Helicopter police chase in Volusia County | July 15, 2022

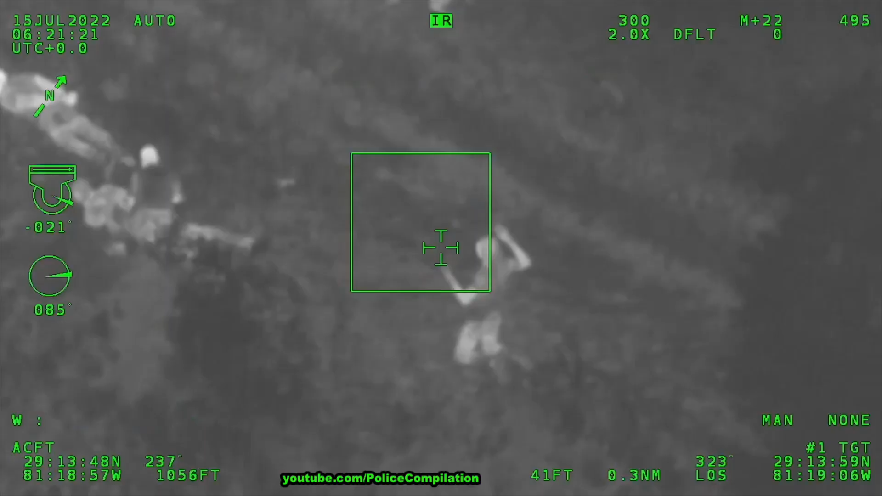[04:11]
Good boy, red. Hey, get your hands up. You're going to get bit.